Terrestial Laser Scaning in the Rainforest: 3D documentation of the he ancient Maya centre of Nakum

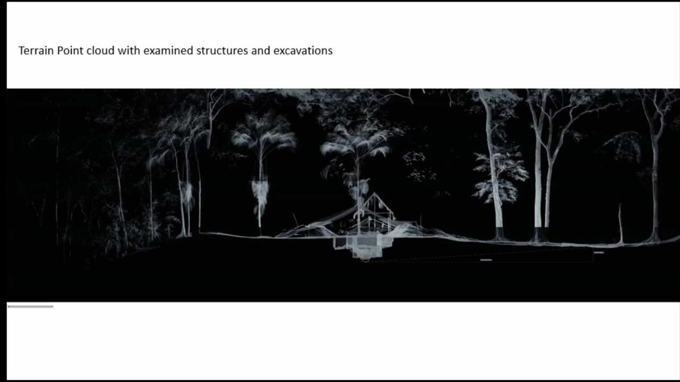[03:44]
We have done during three seasons more than 800 scan position, which allow us to generate very accurate data. For example, also we can see here
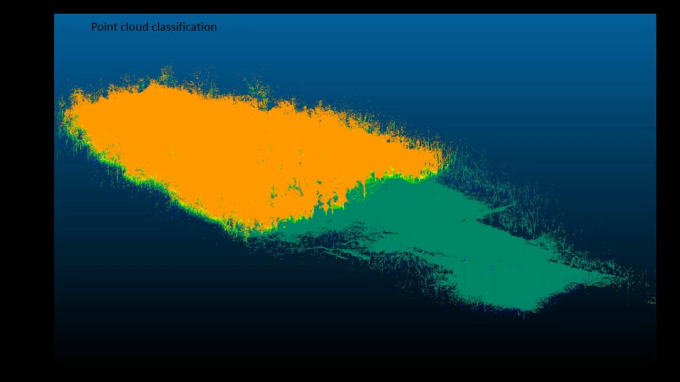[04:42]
from each excavated feature and structures, we have merged to one project. And for our analytic aim, we decide to generate classification of point cloud.
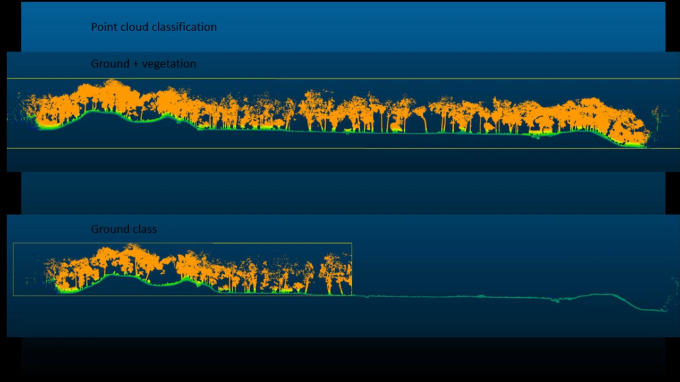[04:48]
We extracted ground, surface, and we have obtained very detailed model.
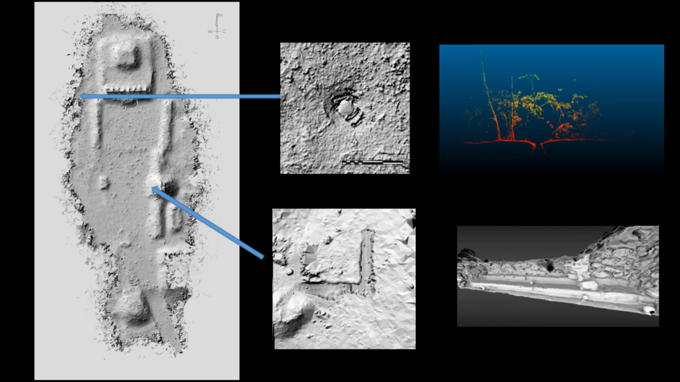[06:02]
and it has something like half meters. So we can examine smaller structures, and also we can examine much bigger, like tunnels in which we have steps. We can create section and we can build whole database with those data.
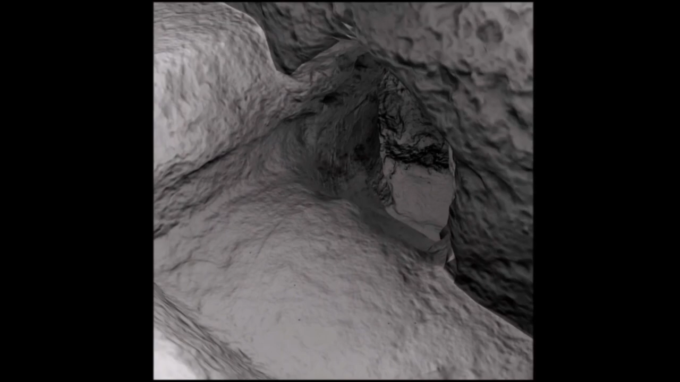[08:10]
With this structure, this structure is connected also with a channel in which water was channeled outside to the south part of the
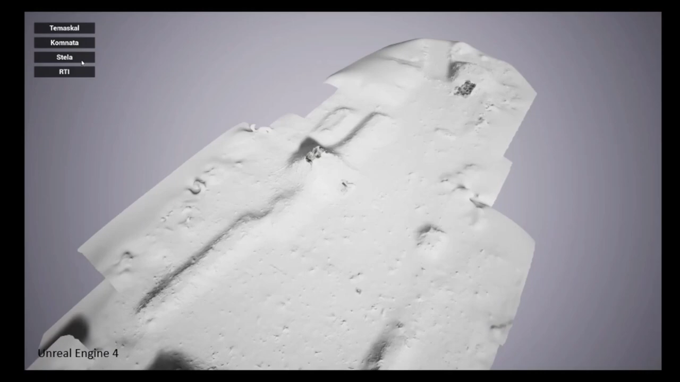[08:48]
This is still that we are still developing this, so the quality is not so good,
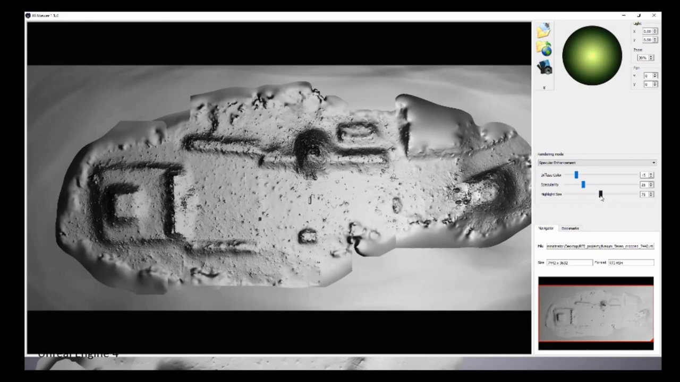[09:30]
We have we use for that mainly Blender, in which we have defined light source with intensity, with direction, and we have generated several renders,
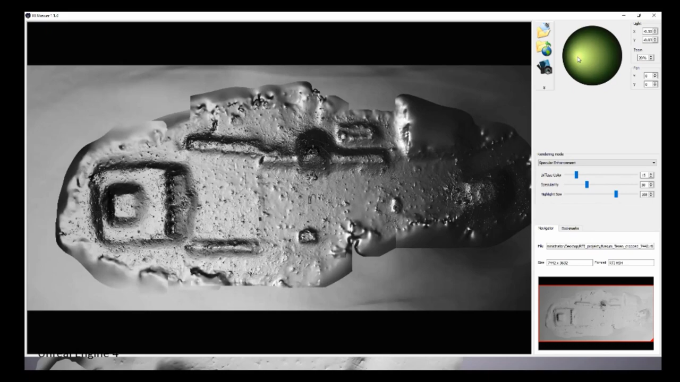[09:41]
which are basis for creating this
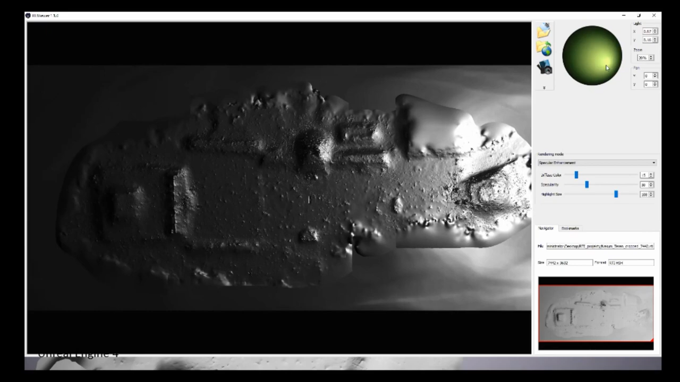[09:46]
external file. With this, we can in real time examine
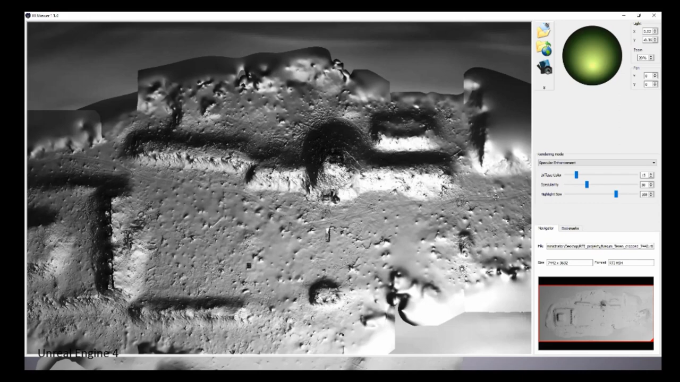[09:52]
whole area or selected area of the surface, and we can
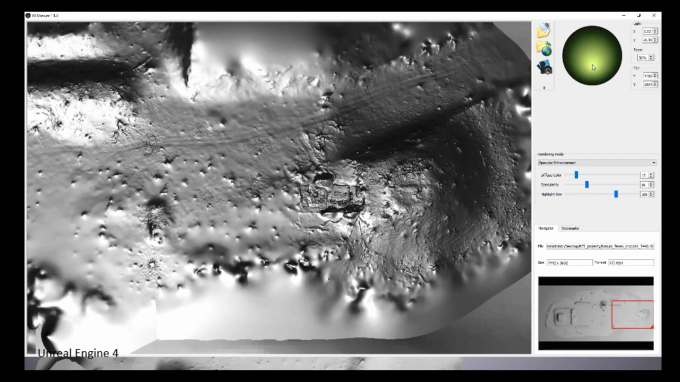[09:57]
find some new feature or some elements which are normally not visible from the ground.
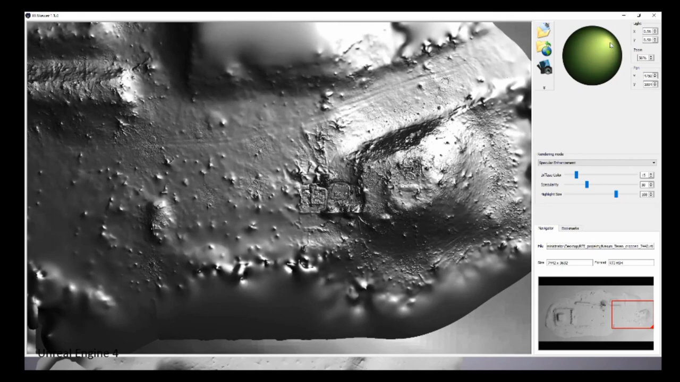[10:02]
And also
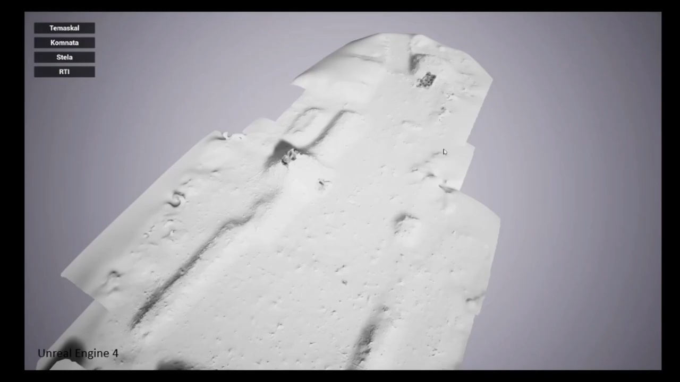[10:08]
we have generated normal map, which are vectors, surface vectors.
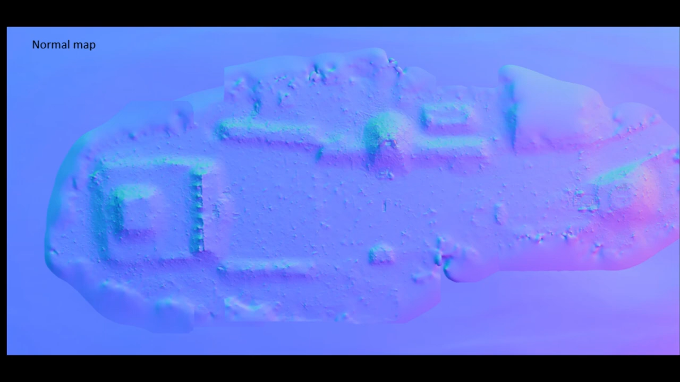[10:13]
And for example, here, this map very clearly presenting us some on the top of this bastion is presenting us two circles, which are probably some kind of structure, maybe some defense structures, we don't know exactly, but they are totally not visible from the earth.
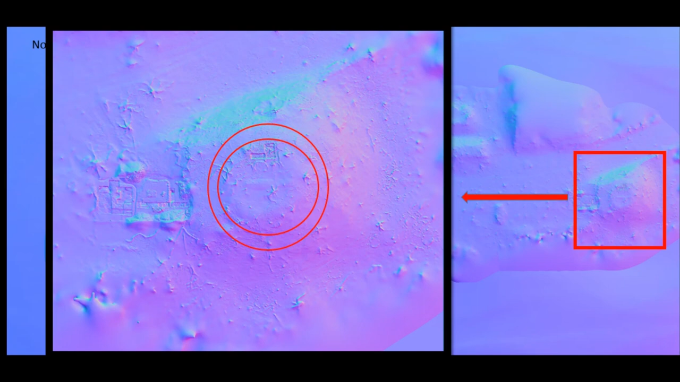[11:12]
Also, even those roots, which we can see here, this is good for planning further excavation. So, what is important when we are working in forest? Also, next example is one of the platform probably was longer and was destroyed.
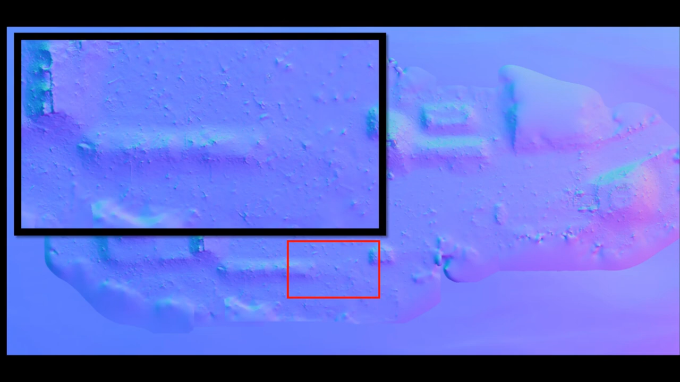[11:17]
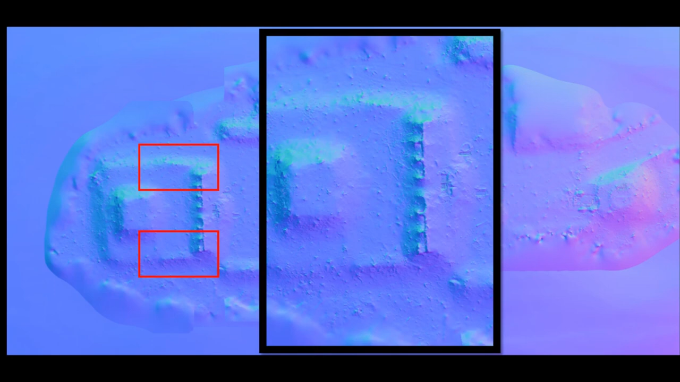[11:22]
And here also we can notice two sharpened edges on east and west part of the edificio structure, this is northern group. So, conclusion.